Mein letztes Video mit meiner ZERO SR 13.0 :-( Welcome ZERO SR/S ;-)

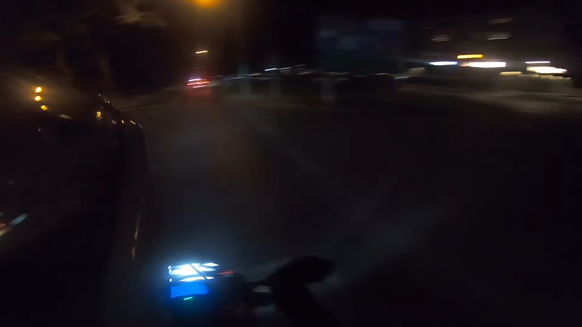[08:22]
So, ich bin jetzt hier an der Stadtgrenze von Berlin, Spandau. Der nächste Ort wird dann Falkensee sein. Dort befindet sich mein Zero-Vertrauenshändler, mein Händler des Vertrauens, so rum.